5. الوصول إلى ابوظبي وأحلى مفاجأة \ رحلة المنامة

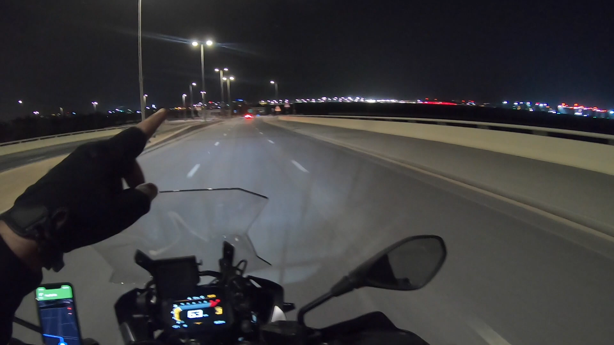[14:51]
راح يكون في جزيرة فياس هذا مبنى الكبير اعتقد شاب باحمر هناك اكيد عالم فراري بس الحين بالليل ما يبين بس اعتقد انه عالم فراري
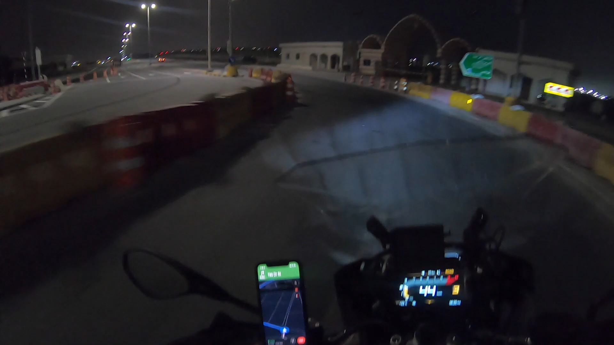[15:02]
احضر جزيرة ياس يعني زائر انا ابوضبي مرة من زمان بس الحين اول مرة اذهب ابوضبي وقرر تسكن في جزيرة فياس
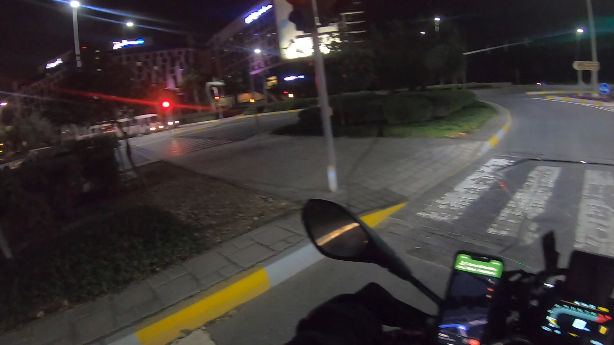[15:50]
باركن رادي سنبلو كران بلازا كلهم جنبا اعطلزك
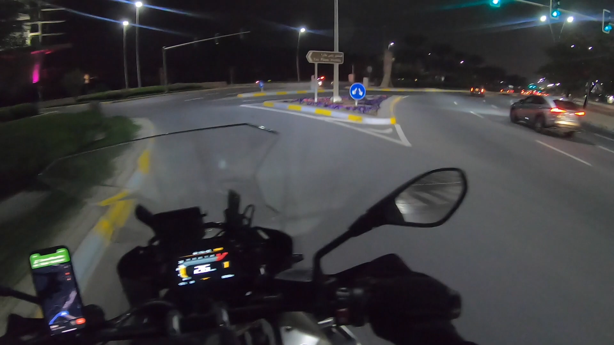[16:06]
فنادر كلها هذه جنبا بعد
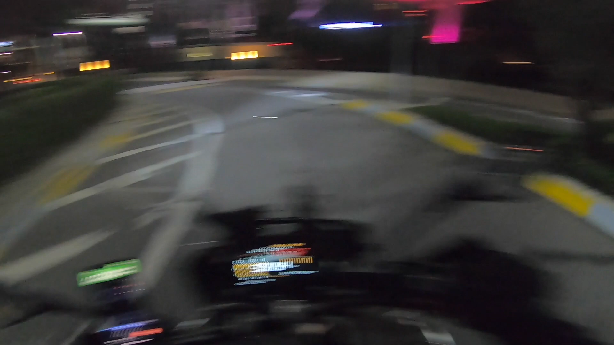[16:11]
هنا امامي كران بلازا مكانها واضح
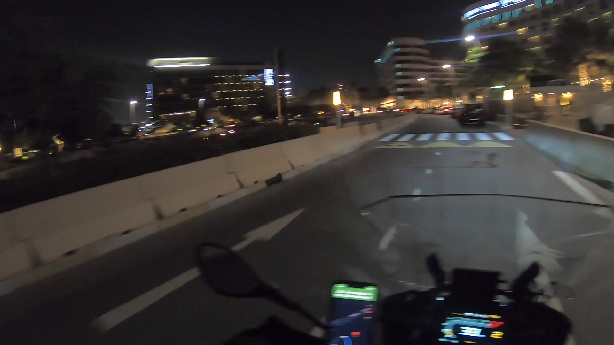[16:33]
تقريبا تقريبا كلهم بنفس المستوى
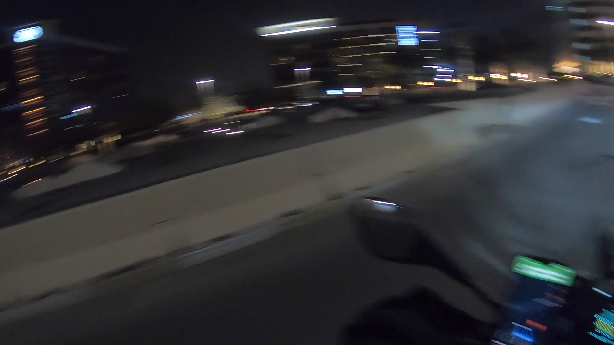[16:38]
ها ها ها وين دخلت هزين الفندق ب currents